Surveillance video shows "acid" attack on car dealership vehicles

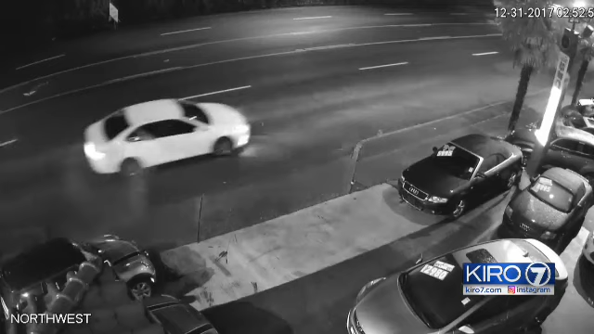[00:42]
It's dispersing the chemical out the back window so there is a passenger doing it.